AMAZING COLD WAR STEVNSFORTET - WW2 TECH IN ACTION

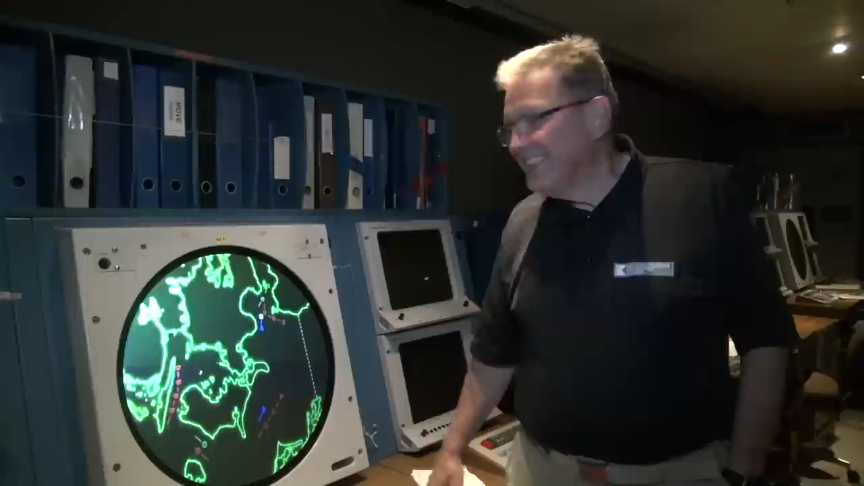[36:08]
In case of attack from these blocks, the situation would be that the war will going on in this area. The islands down here would be abandoned. We have minefields here, and over here, and down here too. Our surface vessels and submarines would be out here to take the first battles. But if they came into Zealand,
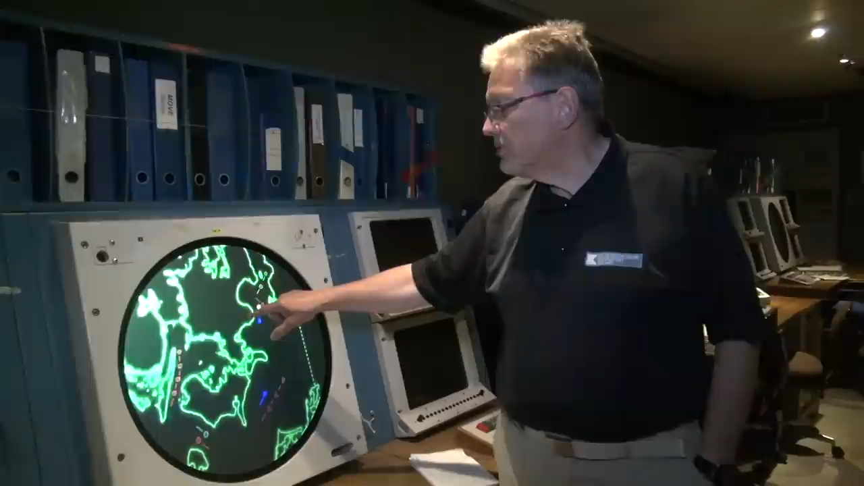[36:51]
we know today that the Polish army would land about 14,000 people or soldiers down here. They would use nuclear charges as stones, maybe also Roskilde and Holbæk and in Copenhagen a little later. The next step would be to stop them on a highway going down here at Zealand, the southern highway on Zealand, and that would be done with some big wires that would be caught by the belts of the tanks, and our own panzer troops would be
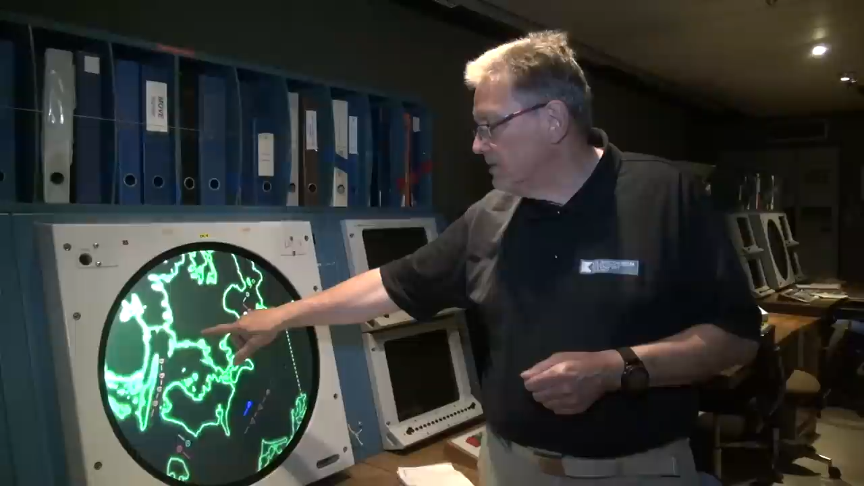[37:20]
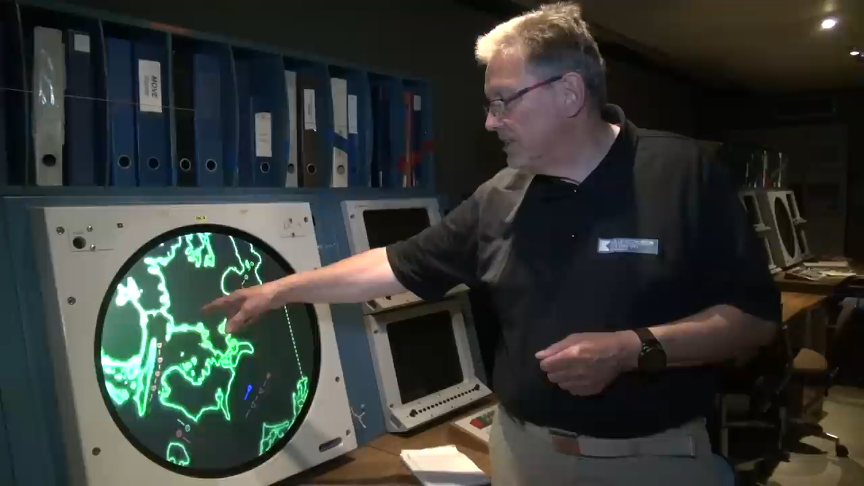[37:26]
in place up here along the way and shoot on them from the side where they have the